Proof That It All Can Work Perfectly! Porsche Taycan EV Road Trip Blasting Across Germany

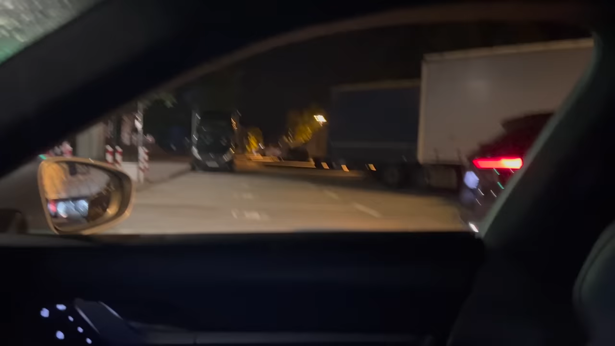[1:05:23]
Looks like a BMW iX is just rolling up here next to me.